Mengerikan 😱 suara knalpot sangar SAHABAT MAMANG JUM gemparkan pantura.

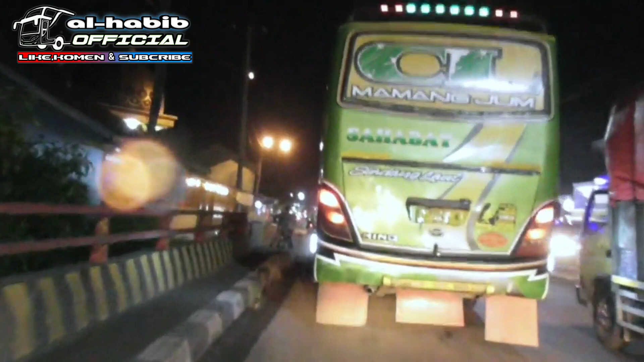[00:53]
bus Cirebonan Pantura, Rawangan Serigala di Pantura.
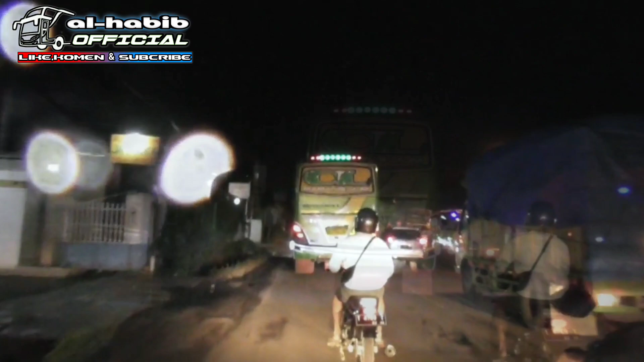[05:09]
Ada bajai, coy. Ada bajai. Bajai ngeblong di Pantura. Bareng sahabat. Tuh.